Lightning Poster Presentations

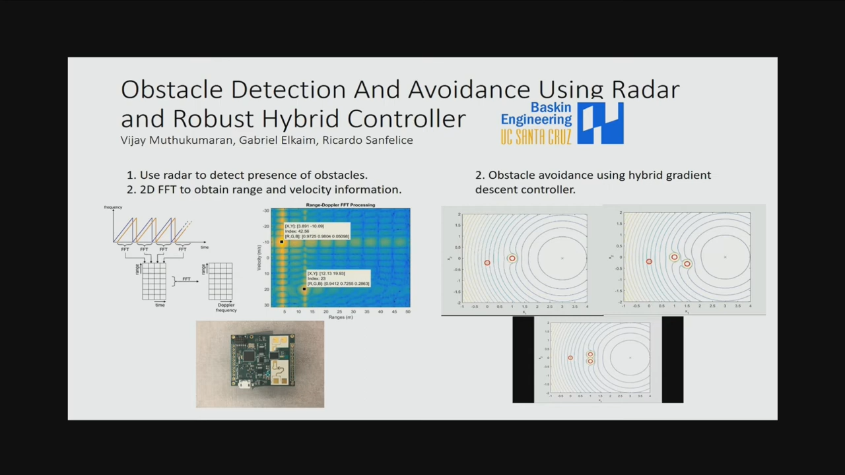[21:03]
When it detects an obstacle, it creates a barrier potential which pushes the vehicle above or below. And if it's in a region of stagnation position, as can be seen on the third image on the bottom over there, the radar detection region is reduced until a space is available for the vehicle to go through. For more questions, please come to my poster.